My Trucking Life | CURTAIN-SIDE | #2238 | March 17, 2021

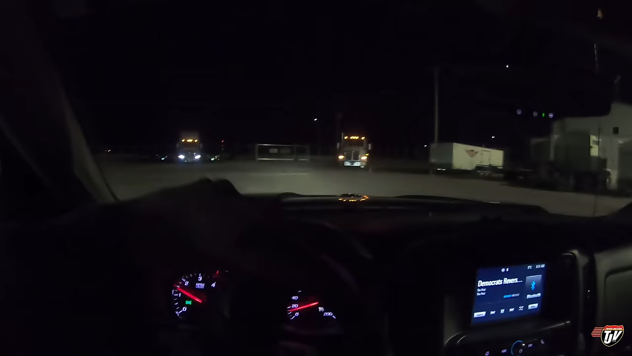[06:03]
These guys have got their trucks all running already. That's a highway driver there. Where is she? Where is she? There she is.